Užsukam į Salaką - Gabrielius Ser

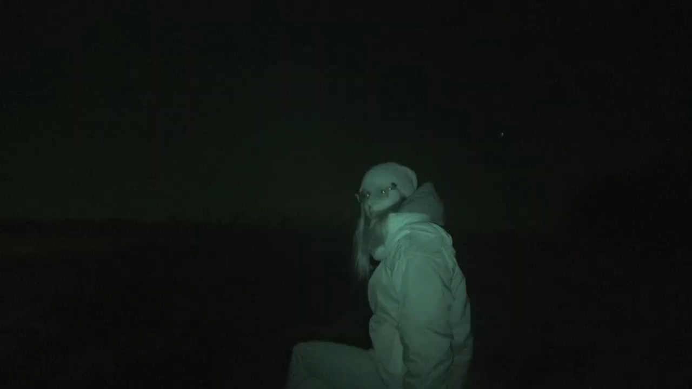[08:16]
Ką? Vienas žygis yra nuostabus.
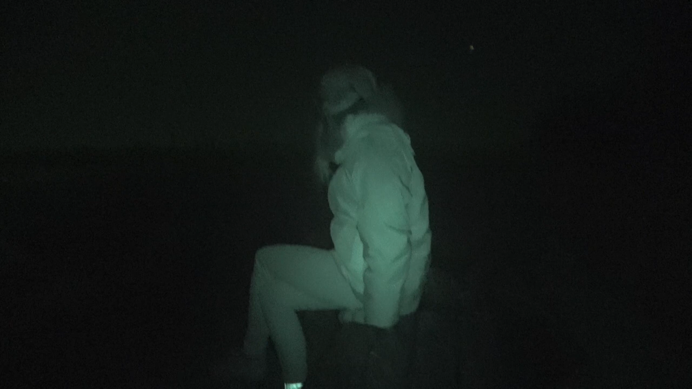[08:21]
Kaip čia sėdė, ten kažkokio suolo. O, geras. Gervės.
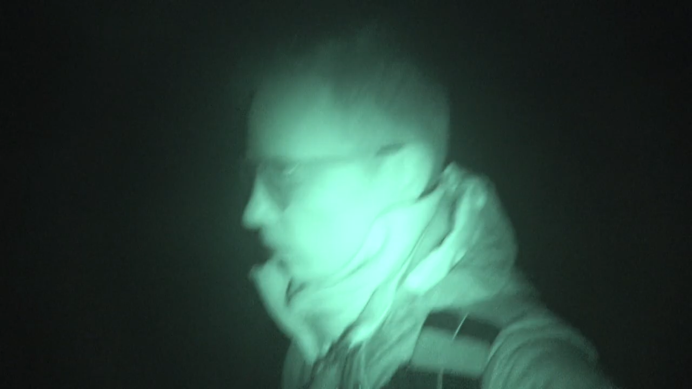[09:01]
Na, vaizdas šiaip sau. Su naktinė matymo kamera nieko nelabai kažką pritrauksim, bet
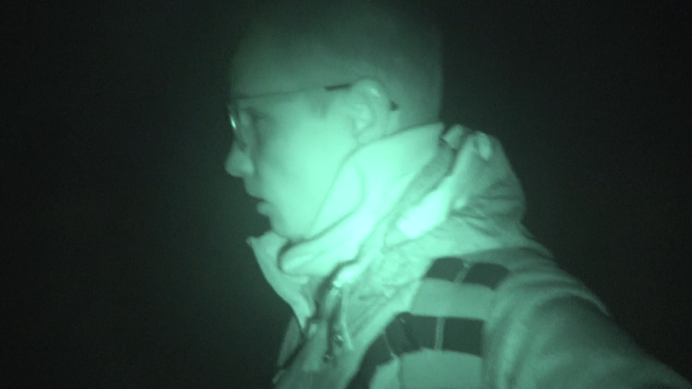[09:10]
galbūt rytoj atvarysim ir pafilmuosim dienos metu.